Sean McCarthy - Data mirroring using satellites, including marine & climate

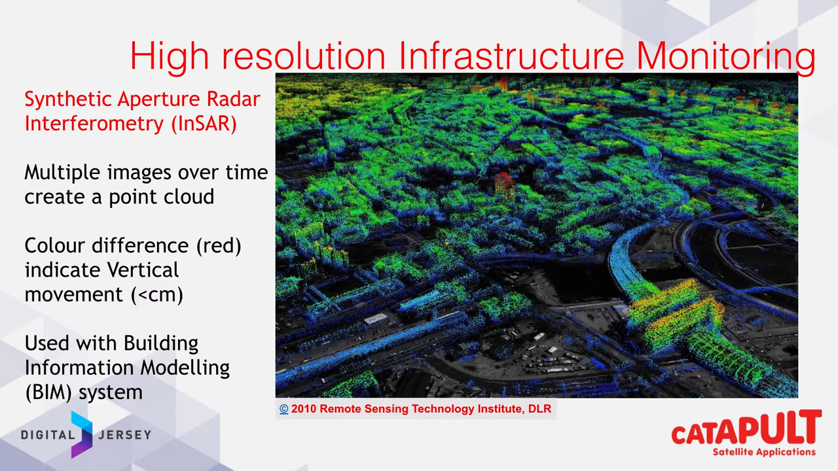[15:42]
This, when I showed you previously radar, this is synthetic aperture radar. And I thought it would be useful for people talking about digital twins and construction industry,